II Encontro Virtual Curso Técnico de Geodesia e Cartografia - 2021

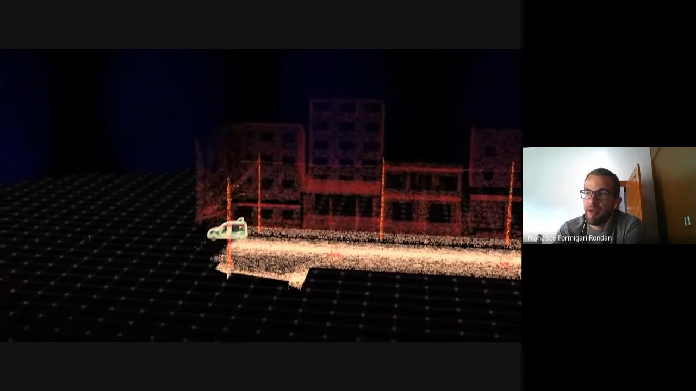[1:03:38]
Trabalha no mesmo esquema da aeronave, só que a parte urbana também aí.
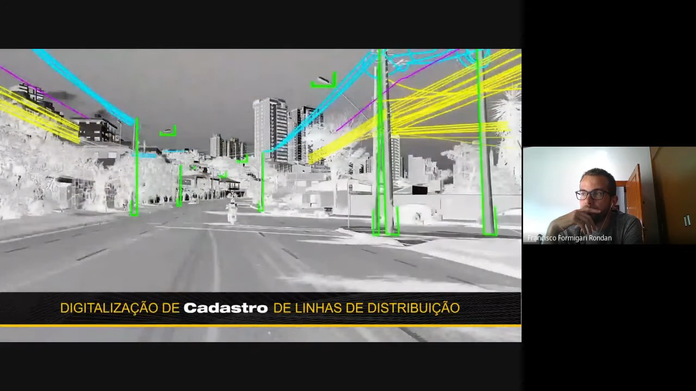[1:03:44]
O laser manual que eu falei.
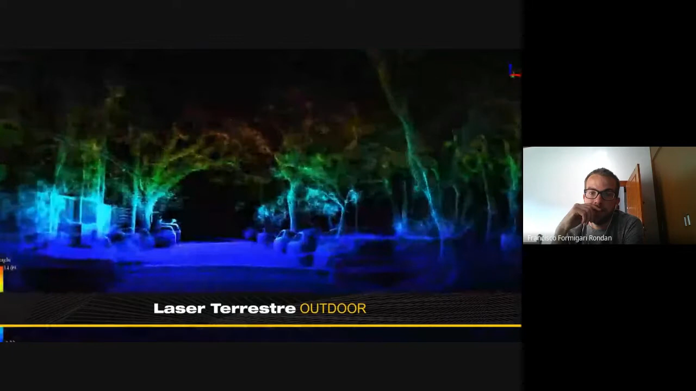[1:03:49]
É o terrestre, né? Só que esse aí é o manual.
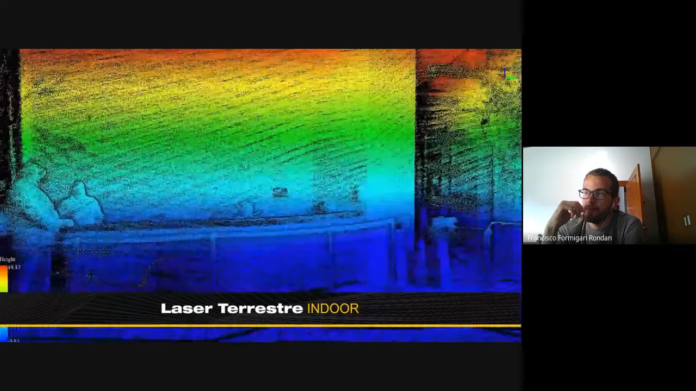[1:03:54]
Mapeamento de fachada, de estrutura, batimetria aí, ó.
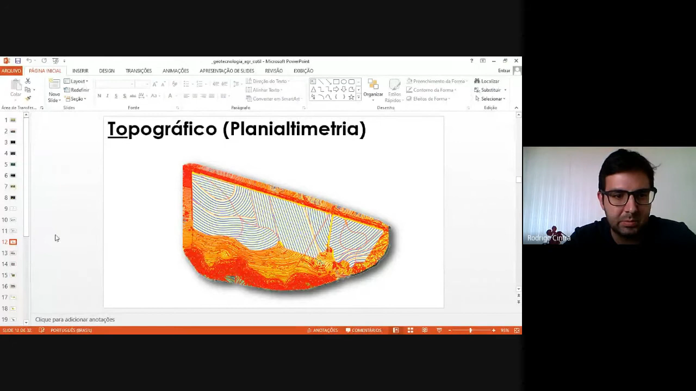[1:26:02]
se vai seguir o mesmo padrão de sistematização, se tem risco de erosão na área, muda o trajeto, e assim por diante. Esse é legal, esse é feito com aqueles drones de imageamento lá com os Phantom. O outro projeto que a gente tem, é depois que a gente levanta as linhas de plantio,
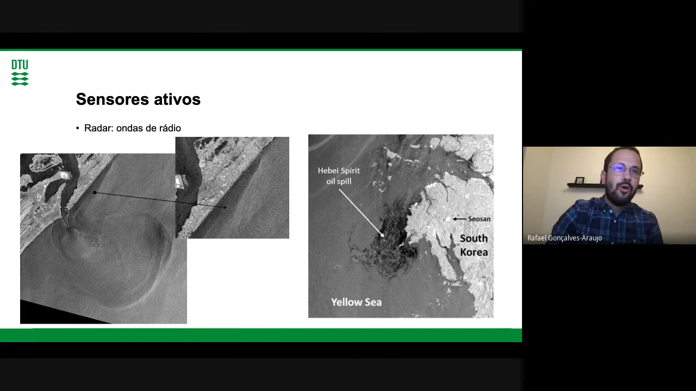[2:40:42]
e teve um grande derramamento de óleo aqui, e fica claro e muito evidente com essas imagens de satélite como que se pode monitorar esse tipo de derramamento de óleo. Uma outra aplicação do sensor ativo é o chamado LiDAR, que ele emite pulsos de luz,